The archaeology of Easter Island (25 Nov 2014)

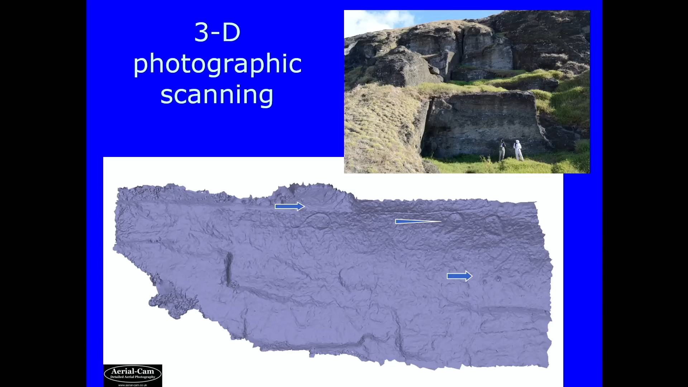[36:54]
But if you photograph every face of the quarry and put them together then you will come up with more. And the third lowest arrow in the 3D photograph you see there, actually you can see there are two circular eyes like the ones at Punta Pau. But in the main they are elliptical.